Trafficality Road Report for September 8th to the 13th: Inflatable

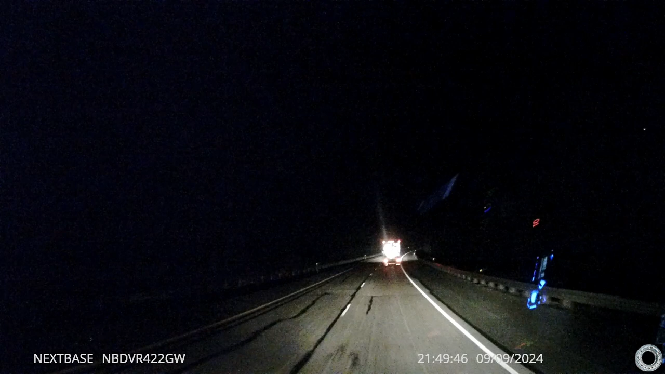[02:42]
My cameras for a little while. Maybe if he passes me. Well, you can't really see the signs lit up over there.